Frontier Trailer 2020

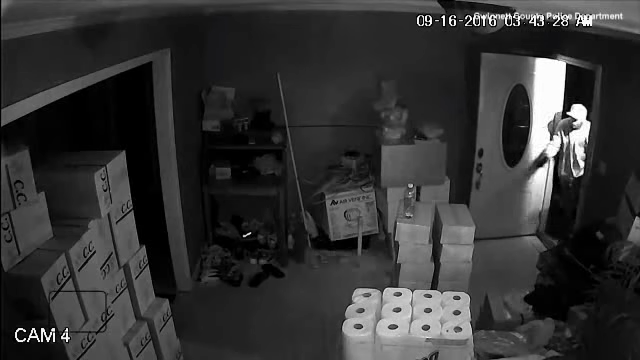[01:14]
home invasion like nothing you've ever seen three robbers caught on camera breaking into a home in atlanta surveillance footage from inside the house shows armed men running rampant about a minute later a woman holding a gun comes out from the back room one intruder points his gun at her and shots are fired it's unclear whose gun went off first it looks like the men scramble to escape as the woman chases them two out the front door and one out a
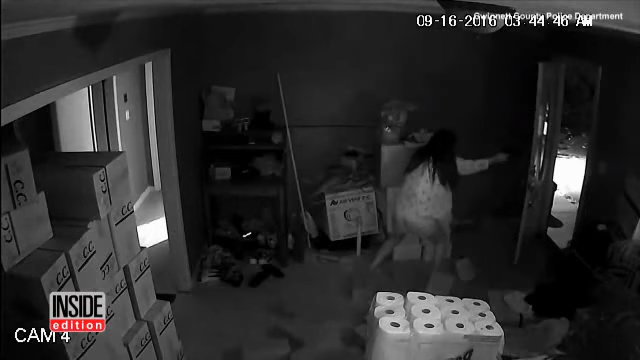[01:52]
the woman will not be charged for his death police say she acted in self-defense the two other intruders have yet to be identified police say they are considered armed and dangerous you